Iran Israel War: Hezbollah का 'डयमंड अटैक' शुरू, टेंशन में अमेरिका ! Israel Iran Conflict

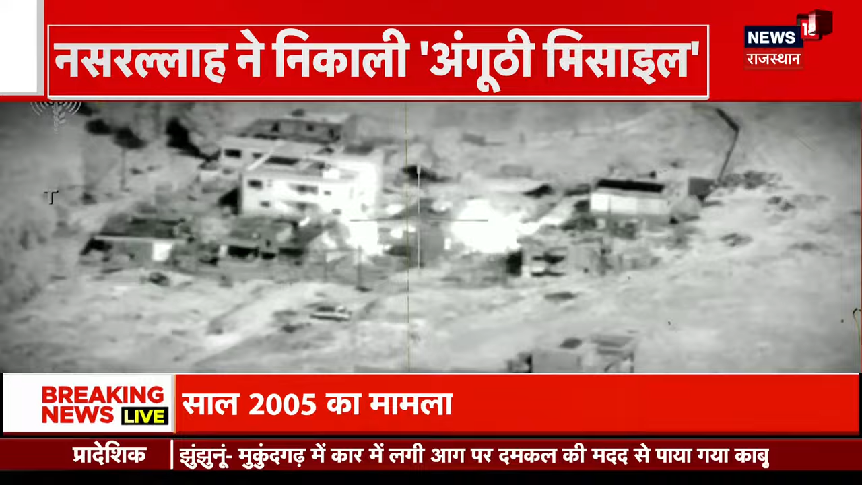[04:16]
اسرائیل بھی بدلہ لے رہا ہے اور اس نے لیبنان کے علاقوں میں لگاتار بم برسائیں یہاں